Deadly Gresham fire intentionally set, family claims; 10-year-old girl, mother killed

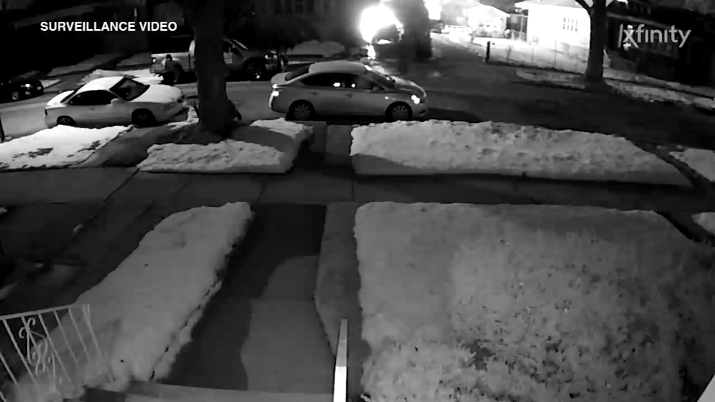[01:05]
This new surveillance video shows the fire engulfing that home around 3 o'clock this morning in the 8600 block of South Hermitage.